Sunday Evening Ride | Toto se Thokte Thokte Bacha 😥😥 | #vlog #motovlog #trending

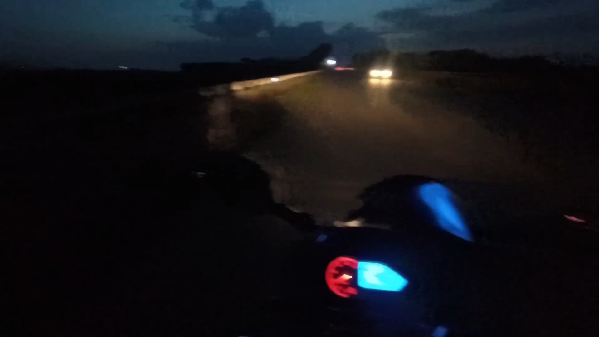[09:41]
तो गए तभी आ गया हूँ हम लोग सिंगूर ब्रिज पे। यस इधर बहुत मामू लोग खड़ा है, ठीक है खूब ही सावधानी से जाना पड़ेगा। देखो भाई मामू से बच के रहना, मामू से बच के रहना भाई।
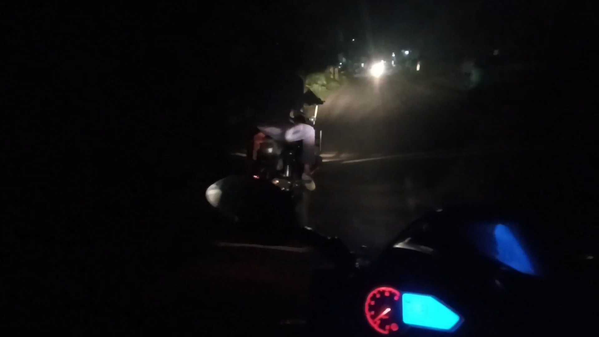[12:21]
देखो बॉयफ्रेंड है गर्लफ्रेंड जा रहा है, देखो ए देखो कैसे चिपक चिपक के जा रहा है दोनों,
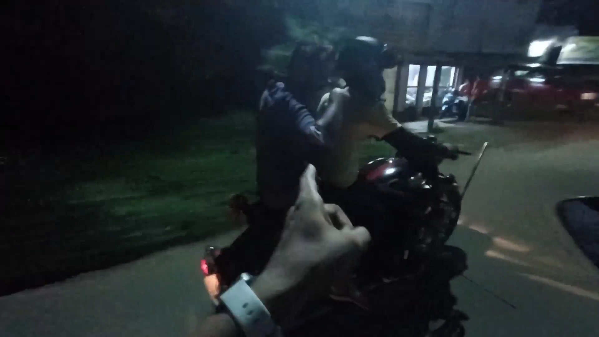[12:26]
बंदा बहुत अश्लील है। देखे घोड़ा गाड़ीटा आता
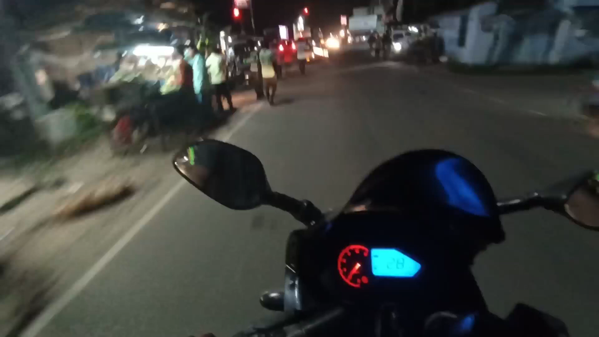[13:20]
आ गया हूँ अभी बेलूर मोड़, इधर से दाहिने तरफ घर।